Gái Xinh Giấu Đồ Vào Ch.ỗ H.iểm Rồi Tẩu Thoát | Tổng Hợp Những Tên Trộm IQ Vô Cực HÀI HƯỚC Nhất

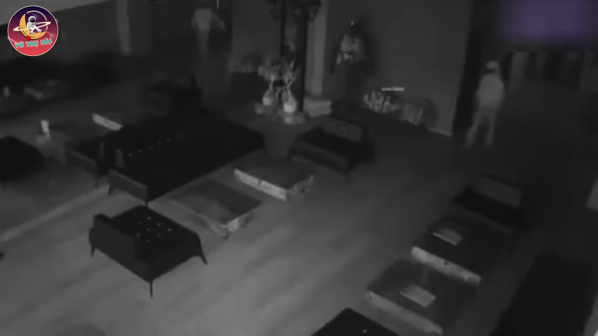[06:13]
Mang tiếng là dân chôm chuyên nghiệp Nhưng sự thật thì tâm lý lại rất yếu kiểu Úp à Hết hồn hết vía Thấy bóng mình trong hương Thành niên giật mình tẩu thoát ngay và luôn Mà không cần bất cứ tác động gì Chắc dân chơi mới nhú Nên còn hơi bận ngỡ đó mà Thế nào là gậy ông đập lưng ông